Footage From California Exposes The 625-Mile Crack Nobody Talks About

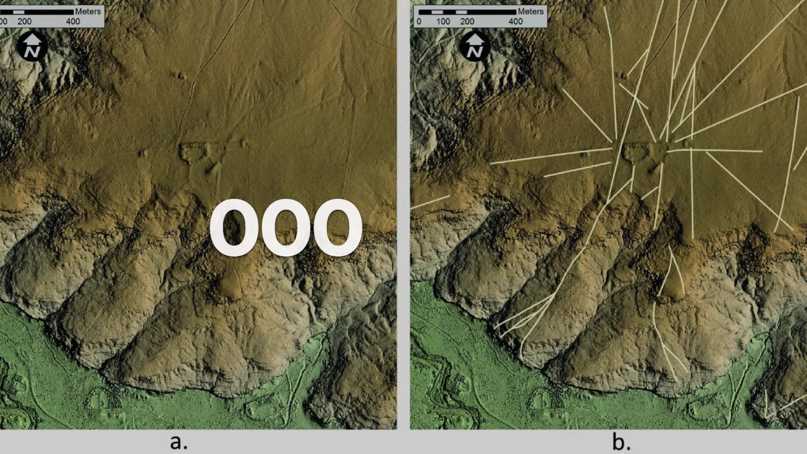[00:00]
625 miles of interconnected fractures cutting through the Earth's crust,
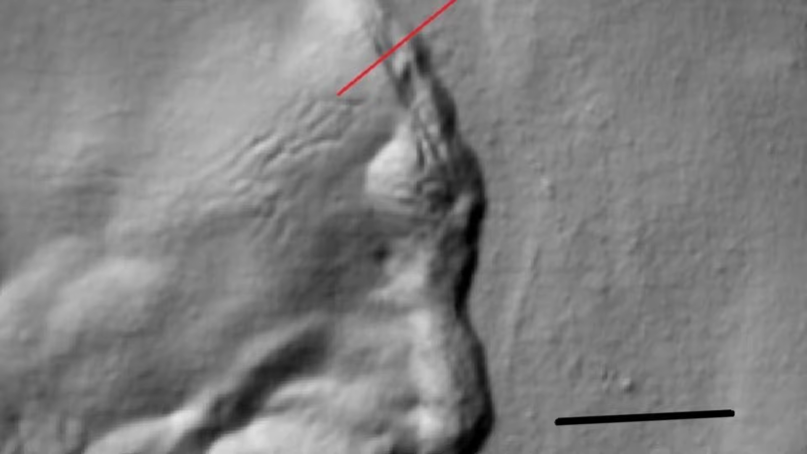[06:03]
The surveys exposed hundreds of fractures across the landscape.